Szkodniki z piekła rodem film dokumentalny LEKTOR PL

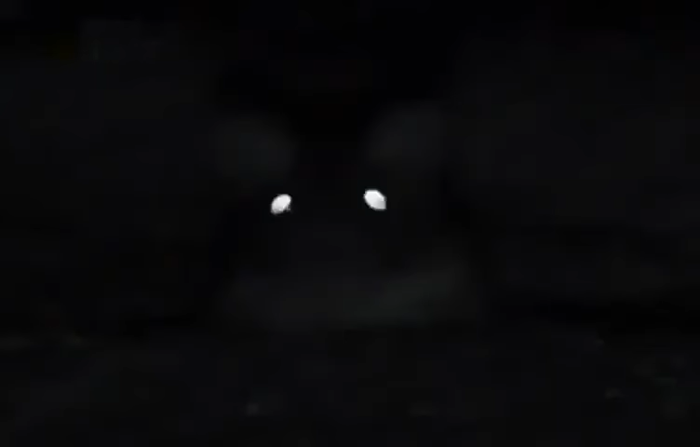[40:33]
Mało prawdopodobne, żeby szczury znalazły się na szczycie listy popularności zwierząt domowych A jednak żyją wśród nas,
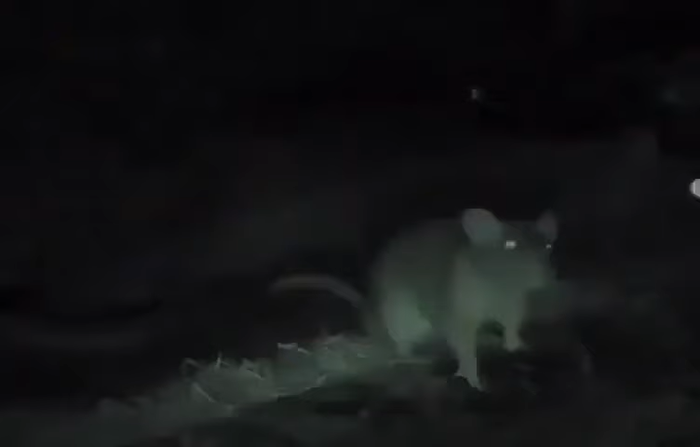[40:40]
czy tego chcemy, czy nie Nasze społeczeństwo daje im wszystko,
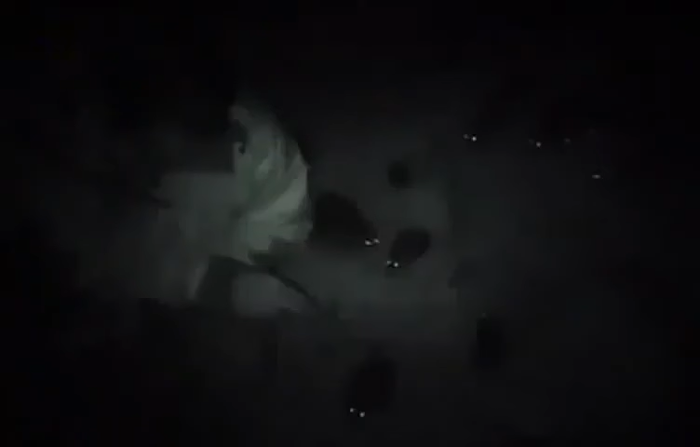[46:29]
Wydają się jednak wyczuwać moją obecność i żywność,